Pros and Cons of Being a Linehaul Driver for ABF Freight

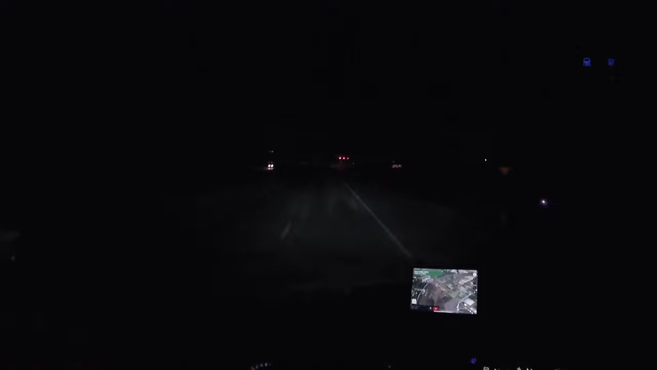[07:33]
and we'll come back again next week, but other than that, I guess it's going to be a dark drive here for a while until we start getting closer to Dallas, so, you know, I don't know how much recording I'll be able to do. This might be a lot shorter of a video than the last one, you know, I had to get through a lot of introductions, telling you who I was on the last one, but, you know,